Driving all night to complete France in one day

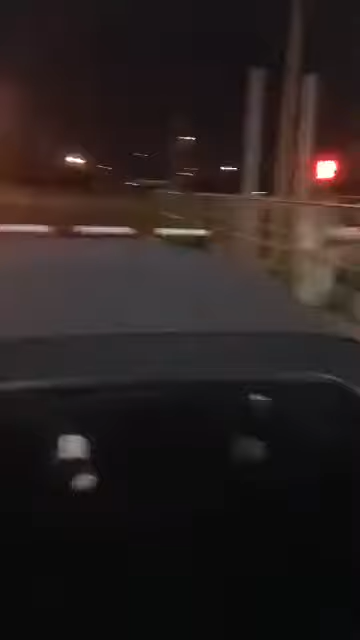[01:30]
So here we are at another toll. We've done about 20 of these today, but this machine will not take our money. So we're going to reverse out and go to another one. Shine on.